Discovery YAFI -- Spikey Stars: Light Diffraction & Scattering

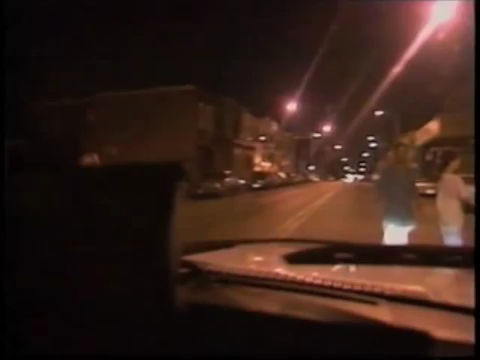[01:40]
If, for instance, you're in your car driving at night and look out through the windscreen and see a traffic light or a bright street light, you can see stripes off that light that end up extending up and down your windscreen.